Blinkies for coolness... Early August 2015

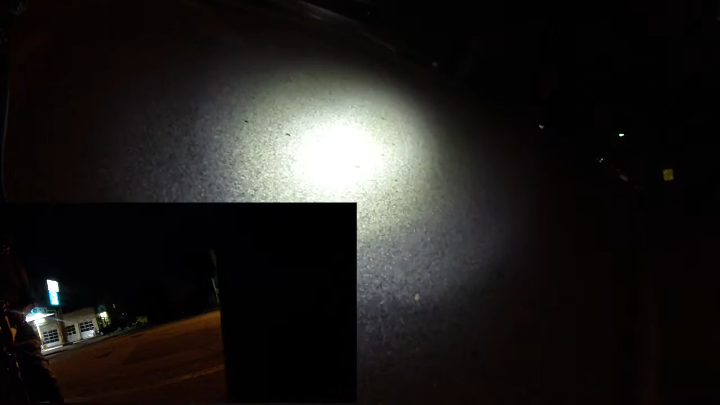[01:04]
most of the danger is from in front. This isn't a great place to be, actually. Yeah, no. We're right on the corner. Let me get my... Okay, so... I dropped my stick. Oh, goodness, something happened up here. Look at this. See these ambulances? Yeah. There were two of them. Where's he? He's going down there. Yeah, it's three cop cars and an ambulance. Oh, really? I wonder if it's on 280 or something. Anyway, this goes down here. Let me put this on your... This goes on your seat post.
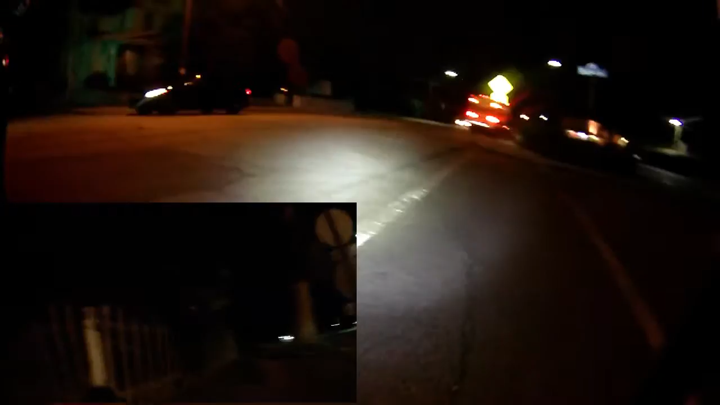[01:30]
So the button's just here, look. Right, it's got a... Got three different modes, so I like the blinky one like that.